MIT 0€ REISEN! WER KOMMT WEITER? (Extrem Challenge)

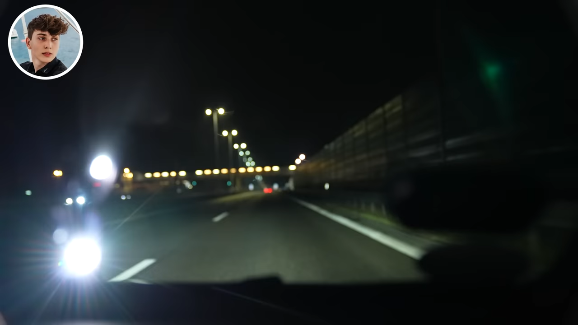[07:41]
Da vorne ist die Grenze, Freunde. Let's go. 1, 2, 3, 0,0 Kilometer und ja.